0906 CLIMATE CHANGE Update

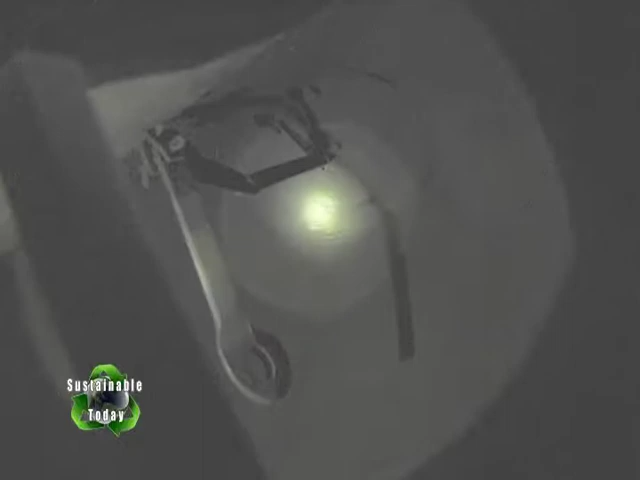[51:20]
Which is kind of surprising, the amount of air that's moving in and out of it.